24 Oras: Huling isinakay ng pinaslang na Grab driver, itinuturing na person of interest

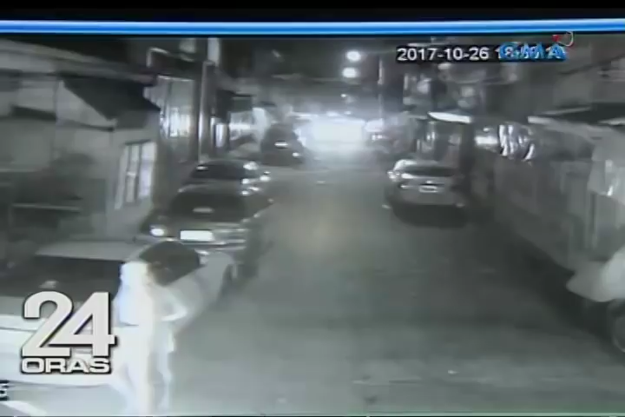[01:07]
Bago mag-alas 7 ng gabi, makikita pa sa kuha ng CCTV ng barangay 39, Zone 5, na dadaan sa kali ng Doña Noning ang sasakyan ni Macidato.
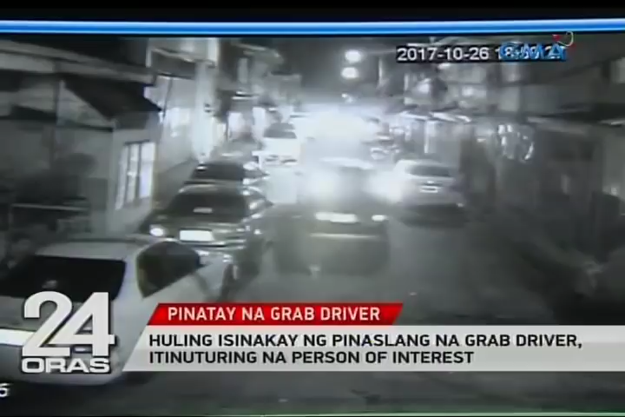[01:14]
Maya-maya, makikitang hihinto sa gitna ng kalsada ng ilang segundo ang silver inova,
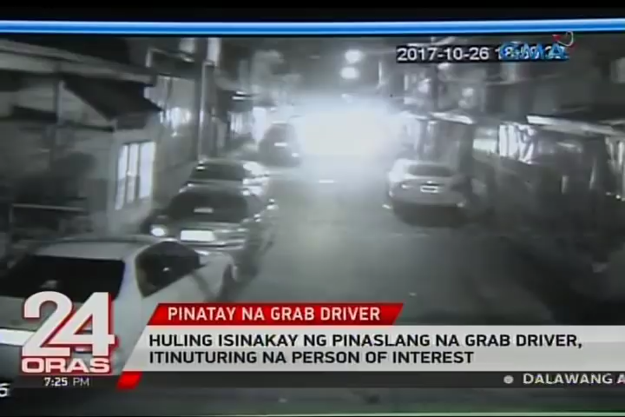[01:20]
pero sa lakas ng ilaw, di makita kung may bababa sa sasakyan. Sa isa pang CCTV na ito, makikitang lalabas na ng Doña Noning Street ang silver inova. Ayon sa polisya, 7.14 ng gabing yun,
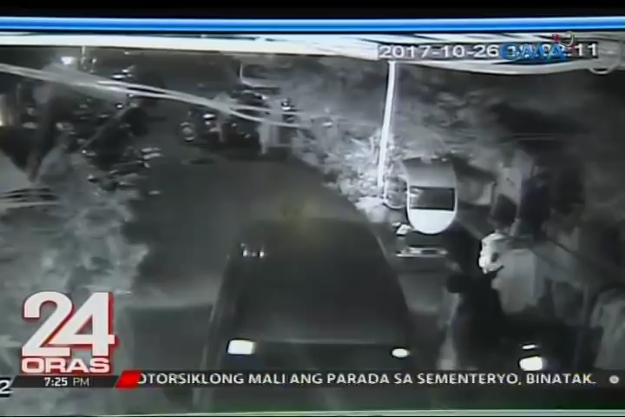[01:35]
tatlo beses na nag-cancel ng mga pumapasok na booking ang cellphone ni Macidato.